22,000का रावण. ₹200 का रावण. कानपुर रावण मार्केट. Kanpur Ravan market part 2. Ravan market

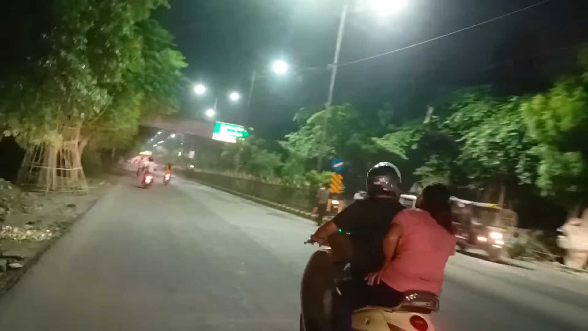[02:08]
बड़े रावन बना जा रहे हैं यह देखो एक रावन का यह लखा हुआ पेड और भाई साब उधर अगर मैं दिखाओं
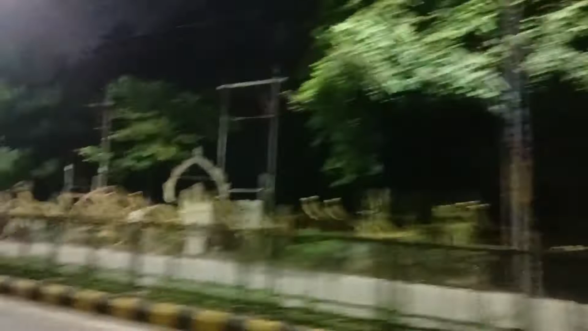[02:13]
तो आप कहेंगे जल्दी से बस खाली उत्र फांद लो गाड़ी फंदा लो तो आंगे से टरन लेते हैं भाईया गदर हमस्ते होना आप वैसे रावन रखे हुए हैं और भाईया मज़ा